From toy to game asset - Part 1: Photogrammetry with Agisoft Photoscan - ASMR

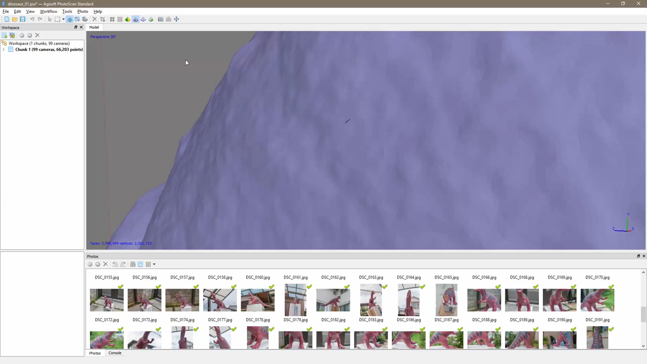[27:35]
so you can check you can zoom in and you can see the polygons here and let's check exactly you can see this is quite useful to have a good
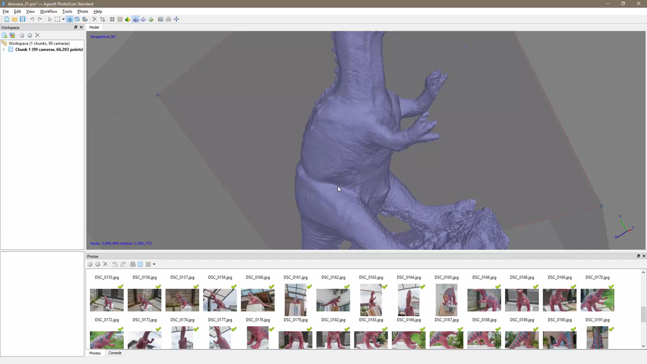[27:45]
look at what kind of um surface did we get so this
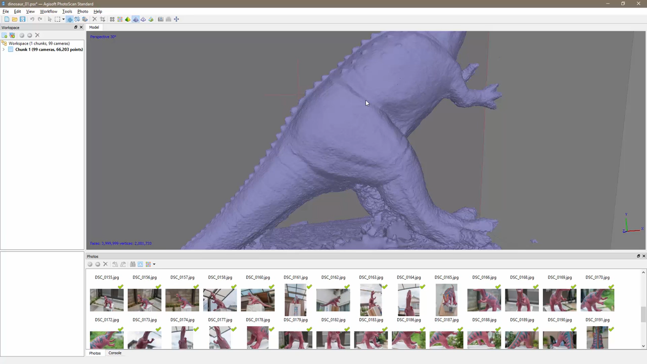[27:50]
part here it's very very good and
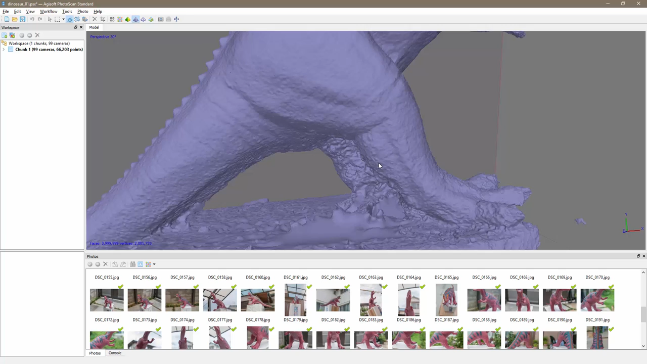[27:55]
we're gonna need to do some cleanup here uh for the back of
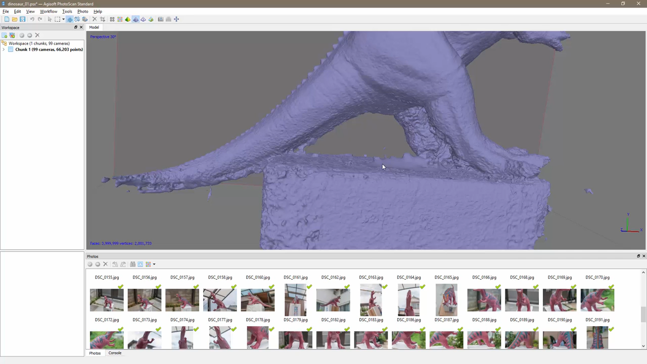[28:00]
the legs um the tail uh a little bit cleaning up a little bit of the hand
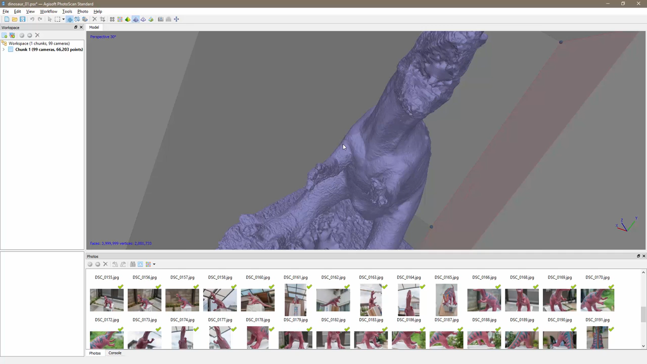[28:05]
uh the inside of the mouth
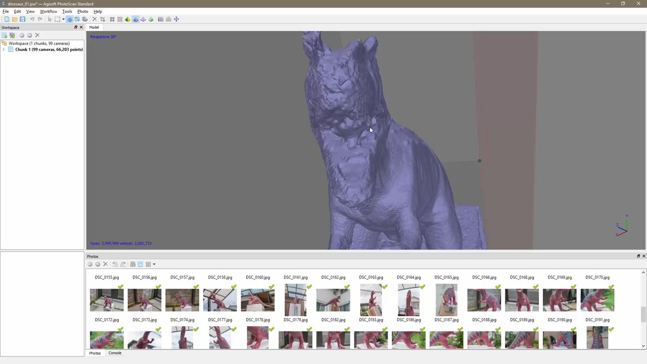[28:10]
and the top of the head but uh overall considering
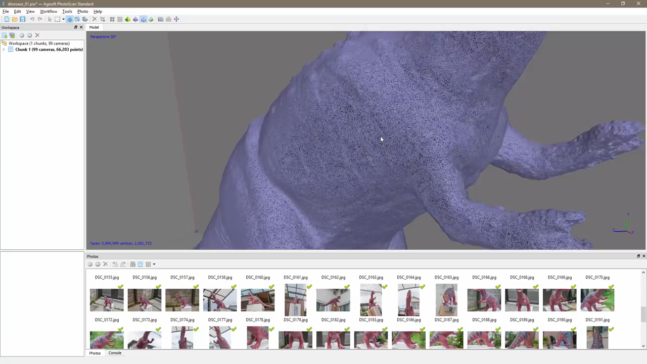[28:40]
view uh if i zoom you can see how dense uh this mesh actually is uh